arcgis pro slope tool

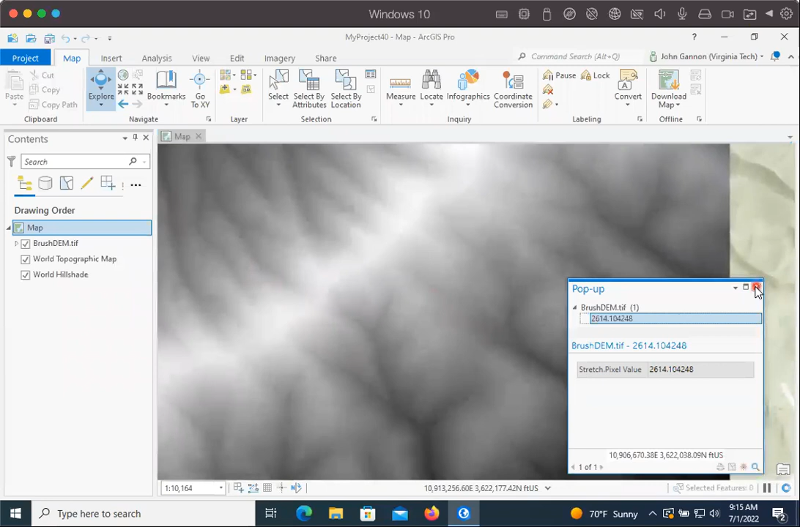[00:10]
And instead of having the elevation of every cell in this DEM, we want to have the slope at that cell. So we can see which areas of the landscape are steepest. And so let's go up into the command search. And if you can imagine, what I'm going to search for is slope.